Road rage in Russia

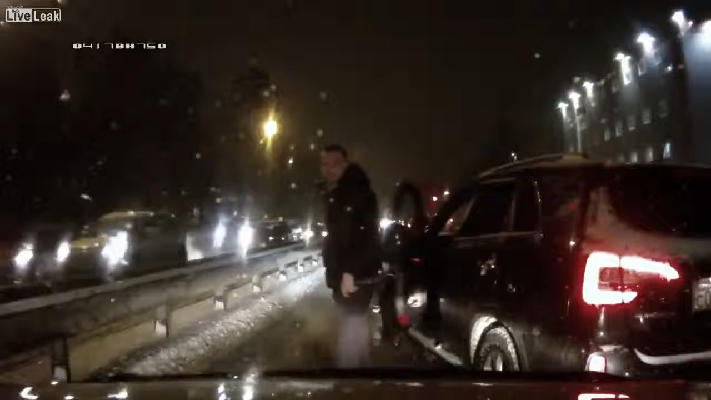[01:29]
Ты что, он пьяный, Лёш. Ну что, давай поговорим, не что? Надо, Лёш, открой окно, да. Пожалуйста. Да, поговорим. Лёш, не надо. На, поснимай. Закрой окно, я сказал, дебил, блин. Сука, что ты там, блин? Ты что делаешь? Идиот вообще. Из-за чего, блин?